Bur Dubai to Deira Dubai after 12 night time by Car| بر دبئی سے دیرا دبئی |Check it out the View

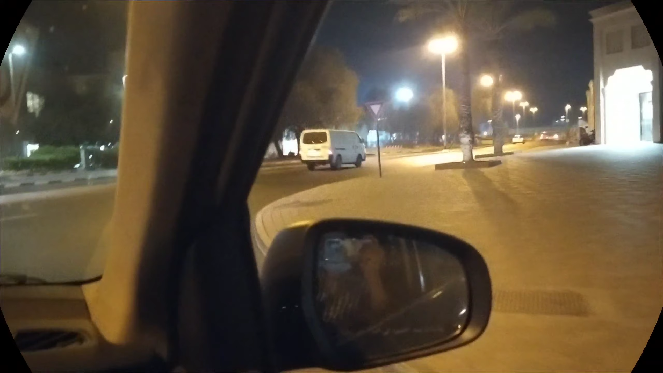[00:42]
یہ بھی پاسنگ کر لیا انہوں نے دیکھیں کتنا بڑا ایری ہے
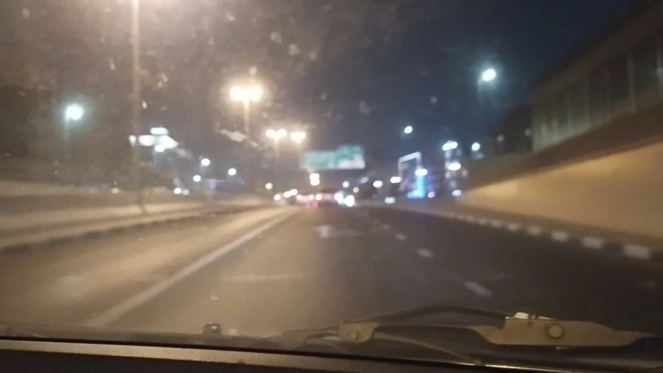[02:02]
ہے ایکسل میں ہم نے جانا ہے سوک نائف کی طرف تو آپ کے ساتھ میں سارا ویو شیئر کرتا ہوں یہ دیکھیں یہ سارا ڈیر ہے ڈیرہ دوبائی
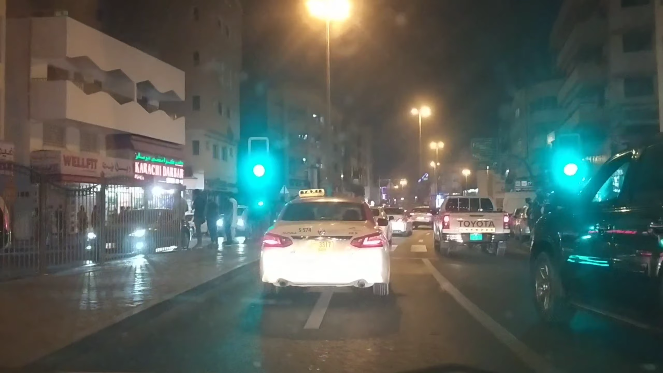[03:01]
سگنل سے رائٹ ہو گئے تھے اور یہ یہ والا جو روڈ ہے اس کے رائٹ سائیڈ پہ کویتی مسجد ہے بلکل آگے جا کے لیفٹ اگر ہو جائیں گے تو سوک نائف آجے گی اس طرح کر کے
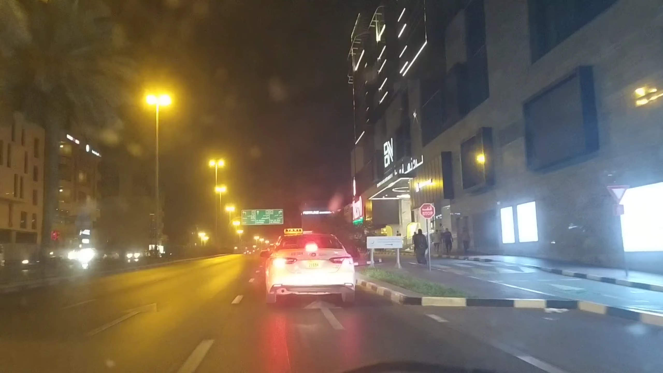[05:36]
یہ بھی کافی بڑی مارکٹ ہے سچ اپ ایوز مارکٹ نوٹ بیگ ایوز یہ دیکھیں شو روم کے اوپر
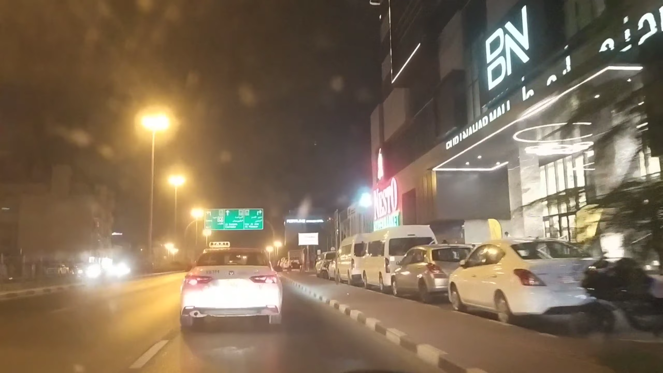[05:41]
کتنا بڑا انہوں نے ایریا کور کیا ہو ہے واو یہ دیکھیں گارڈن
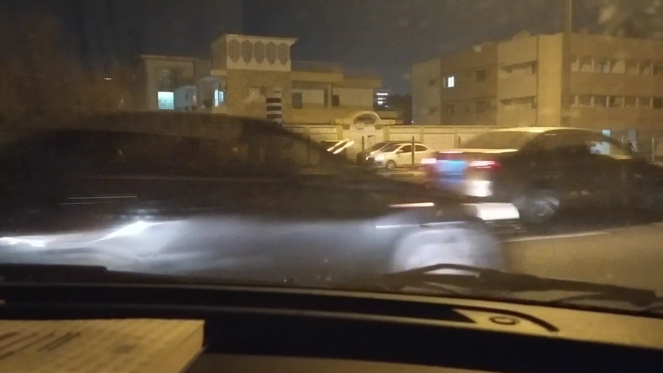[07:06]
لیکن یہ گارڈن کے اندر بنا ہو ہے ایک دوسرا گارڈن تھا یہ میں آپ کے ساتھ شیئر کرتا ہوں یہ دیکھیں یہ پتہ نہیں